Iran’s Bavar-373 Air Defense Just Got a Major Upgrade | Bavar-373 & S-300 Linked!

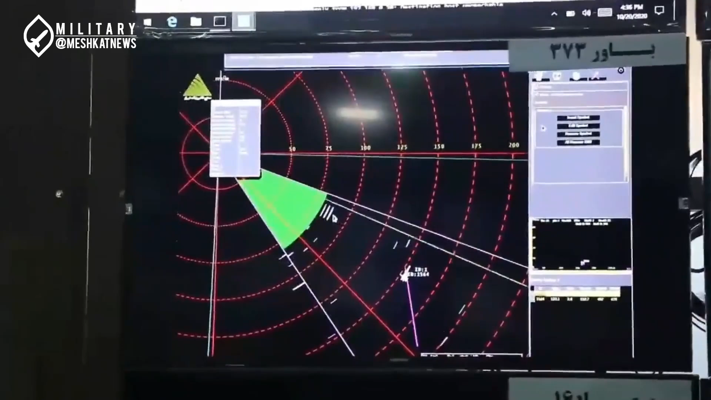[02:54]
and at an altitude of approximately 15,500 feet, before successfully destroying the target at a range of over 300 kilometers.